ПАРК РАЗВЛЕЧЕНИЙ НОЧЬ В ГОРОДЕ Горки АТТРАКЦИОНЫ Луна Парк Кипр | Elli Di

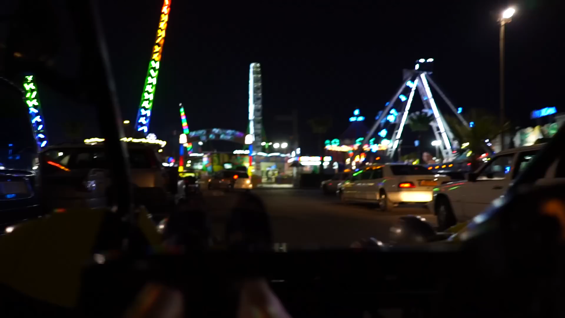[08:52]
Ну, поехали. Давай направо. Вау! Вот такой вот Багги! Вы сейчас путешествуете со мной?
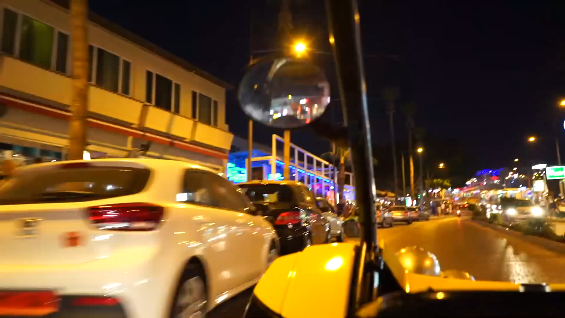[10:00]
Все видно, обдувает ветерком. Вообще просто супер. Идеальная машина для путешествия по теплой стране. А интересно, а зачем вот эти вот... Что, реально можно туда пройти? Ну, я думаю, это же не просто так, значит, можно.